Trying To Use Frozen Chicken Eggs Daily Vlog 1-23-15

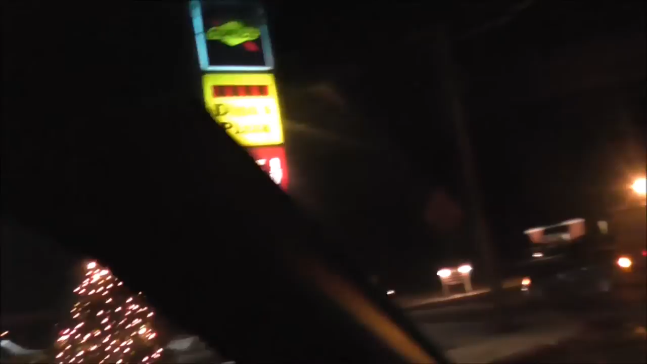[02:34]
We've got to go one more place. Look at that. $195.9. It's a pretty good price for gas.